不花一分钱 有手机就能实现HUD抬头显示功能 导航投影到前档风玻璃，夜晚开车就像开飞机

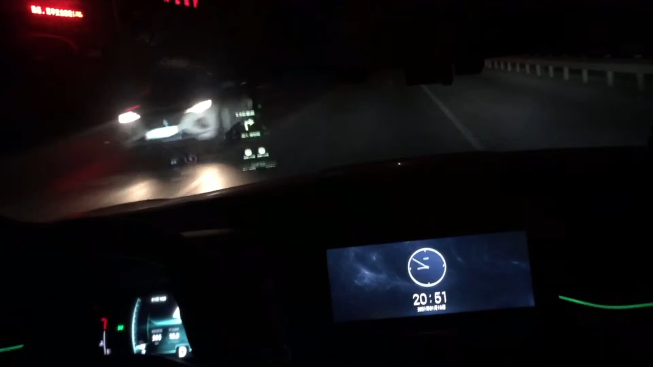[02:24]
这两款HUD都是免费使用的对于一个免费产品来说这样的清晰度还是不错的我们在晚上开车的时候有了这个导航HUD就不需要低头看仪表盘上的显示速度也不需要歪头去看中控大屏上的导航信息这样对于我们夜晚行车来说安全线就又高了一个等级还有一点我没有放白天使用导航HUD的画面因为白天的时候即使把手机亮度调到最高也几乎是看不清的所以这个
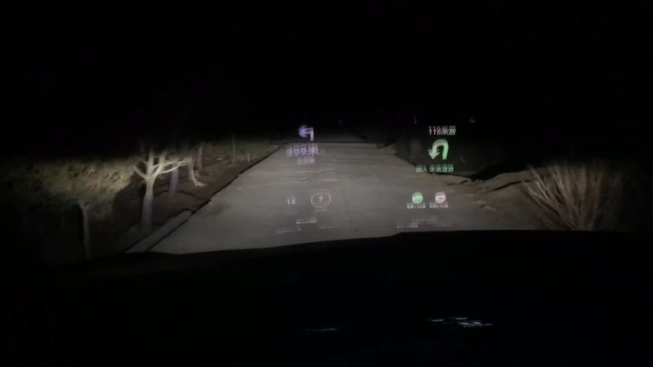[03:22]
的画面清晰度也还是可以的因为这边路比较难走所以摇晃比较大但实际上驾驶员位置肉眼看的还是清晰度还是挺好的